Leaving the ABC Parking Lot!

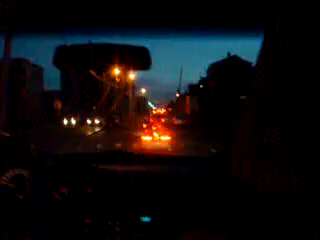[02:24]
City of Lewiston. Somaliland. Somaliland, Obama. I thought those were Somalis up there. They're not. They're old apartments. But there are lots of them around here.